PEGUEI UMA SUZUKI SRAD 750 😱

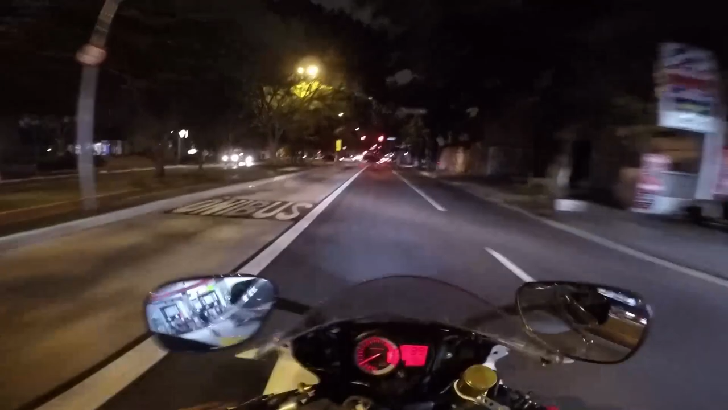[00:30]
Esse aqui é uma Sred 750 mano, a moto dele tá toda personalizada, tá ligado? Look Strike, tá muito foda a moto dele mesmo Tá pequena aí ó, vai subir lá na frente lá,
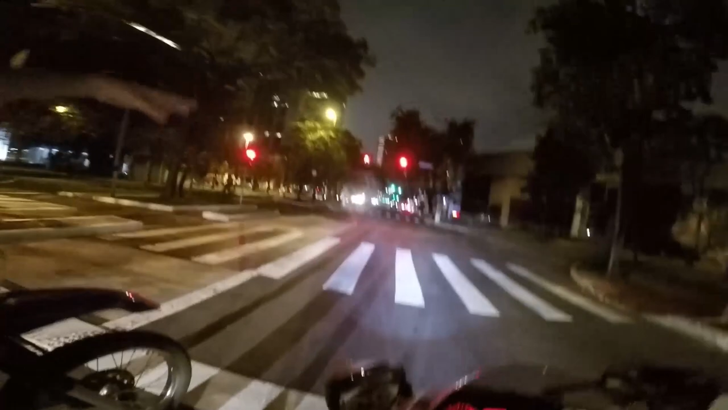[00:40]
vai ter uma placa, abriga dos bandeirantes aí da direita Tá, o Donas tá aqui comigo mano, porque como eu não conheço, tá ligado? Pra eu não se perder mano, senão depois eu não consigo voltar pra casa do Marquette mano Tá chegando aí agora, se inscreve, deixa o like no vídeo
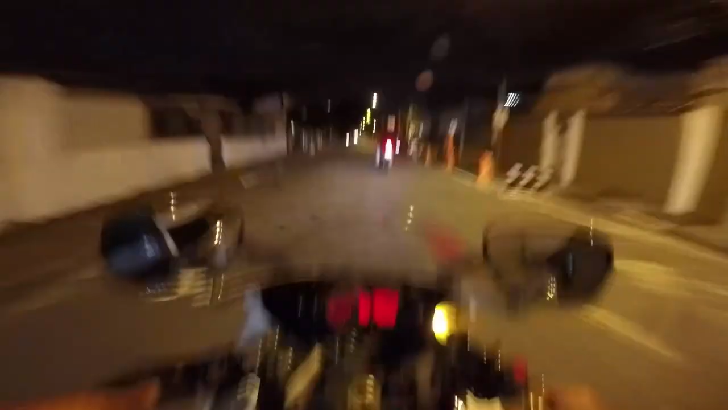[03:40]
Aqui nessas ruazinhas não dá pra esticar não tio Já vem logo um já E pá lá no meio Essa lambadinha aqui Ó a moto sofre
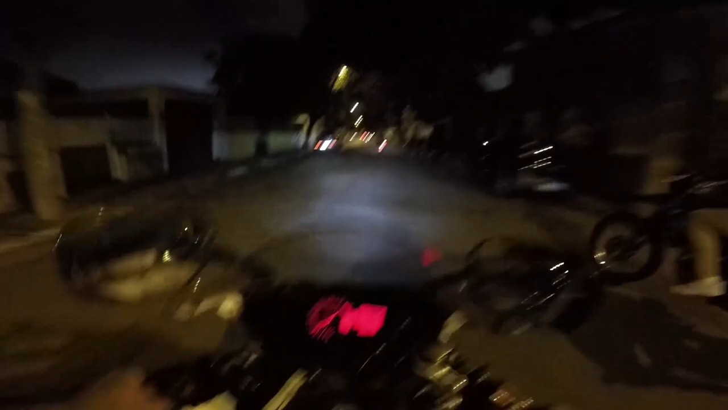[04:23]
do Rude eu vou deixar na descrição Se inscreve lá Fala que vem por mim Pra dar aquela moral A moto dele mano Me emprestou a moto de coração Pra dar um rolêzinho Muito foda essa moto Que moto zica tio
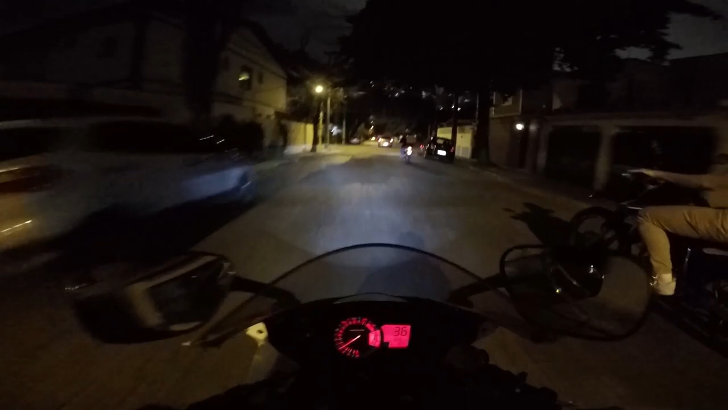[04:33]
Só essa rua que não é caiu aqui Que não é aquelas coisa né mano Essa rua aqui também foda Muito buraco Donas tá de Lander né tio De Lander é fácil Nem sente a buraqueira
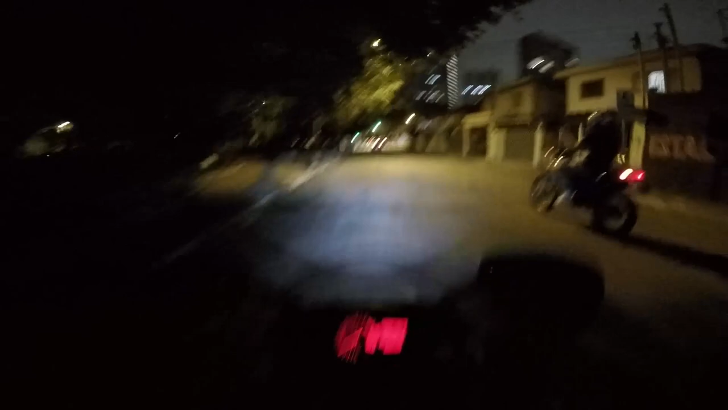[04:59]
Muito buraco aqui Tem que tomar cuidado Senão vai acabar Pegando um buraco mais forte Vai amassar as rodas Igual da minha XJ Daí deu ruim né parça